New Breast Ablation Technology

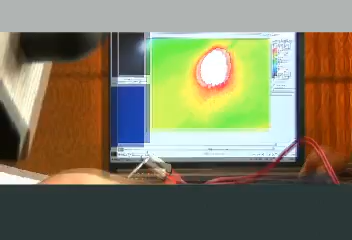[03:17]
Because it's not only going out it's going down because I've got the needle in near the bottom of the tumor. Doctor out there tomorrow.